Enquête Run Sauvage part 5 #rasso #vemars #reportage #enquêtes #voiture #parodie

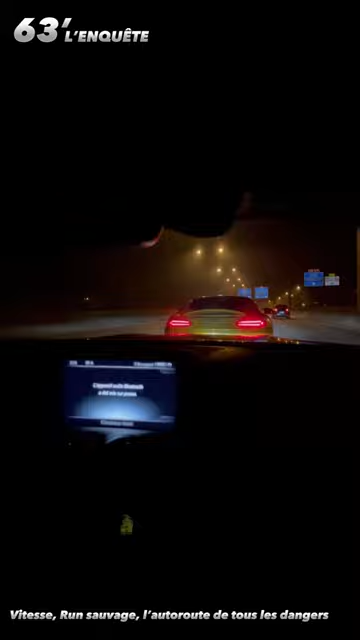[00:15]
à 180 km heure la voiture de devant pour tenter de se faire aspirer par elle et la doubler ici
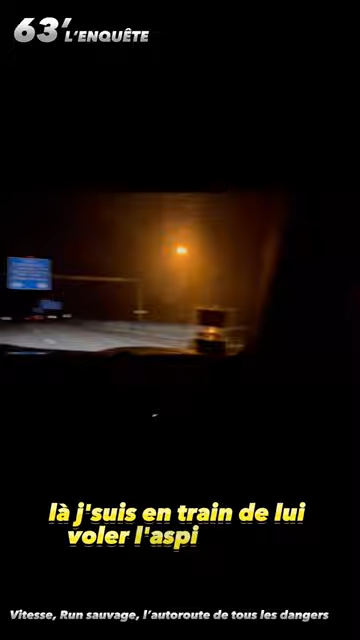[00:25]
plus question de distance de sécurité plus on colle l'autre plus on va vite et c'est ça qui compte
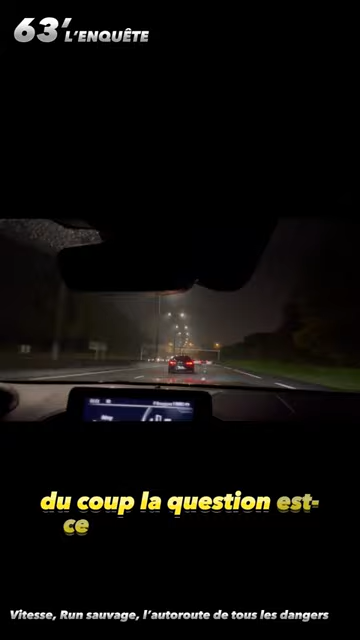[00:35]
à ce jeu là chaque dépassement peut se terminer en embardé mortel